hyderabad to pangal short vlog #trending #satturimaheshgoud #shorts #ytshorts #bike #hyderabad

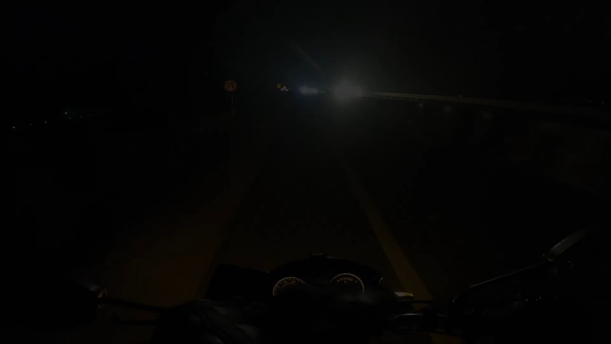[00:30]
సో అంతవరకు అయితే ఇట్లా వన్ వేనే ఉంటుంది. మామూ నేను నడుచుకుంటూ వస్తే భయమైంది అసలు, సడన్గా కనిపించాడు. చిల్లా ఎక్స్ప్రెస్ హైవే
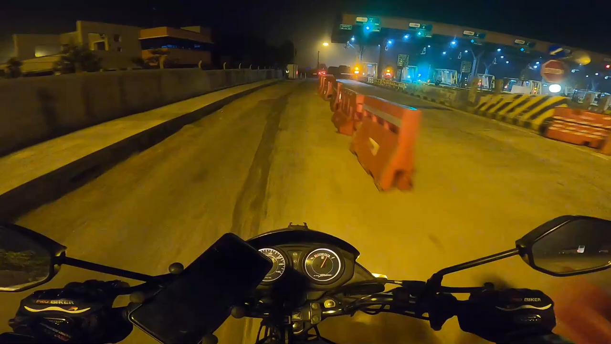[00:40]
ఇక్కడ నుంచి ఇంకా దగ్గర 25 కిలోమీటర్స్ ఉంటుంది అంతే.